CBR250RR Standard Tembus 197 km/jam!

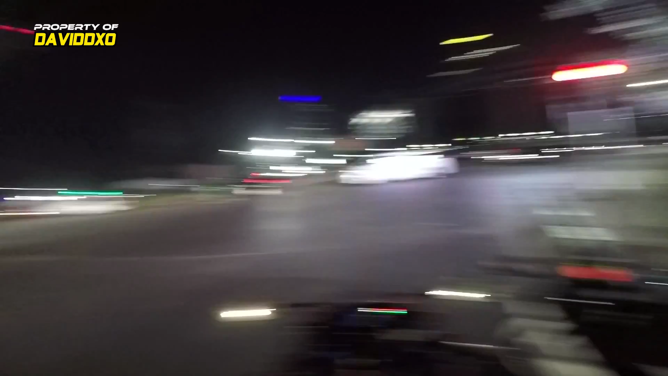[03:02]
Gue kira tadi itu polisi, taunya itu patung. Anjir, gue udah menghindar ke kanan gitu kan. Thank you.